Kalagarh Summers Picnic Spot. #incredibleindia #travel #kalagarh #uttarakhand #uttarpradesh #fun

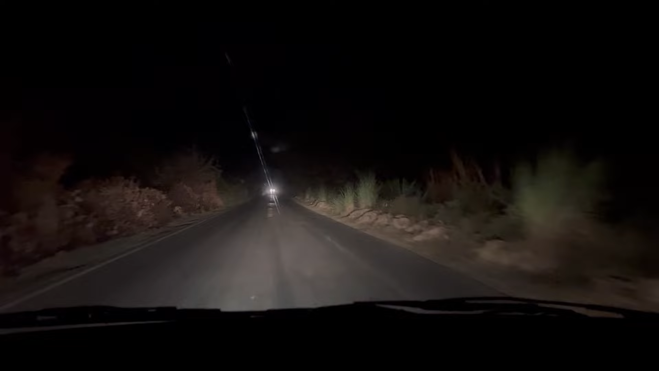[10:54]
साथ और यह रोड है हरेवली डाम जा रहा है वापिस और नगीरा जा रहा है 45 किलमेटर है लगीना यहां से में काल अगर से तो आपको कैसा लगा व्लॉग और कर्मियों पर कैसी जगा है कुमने की आप कॉमेंट करके ज़रूर बढाईएगा चैलिए फिर मिलते हैं इशाला अगले व्लॉग में आप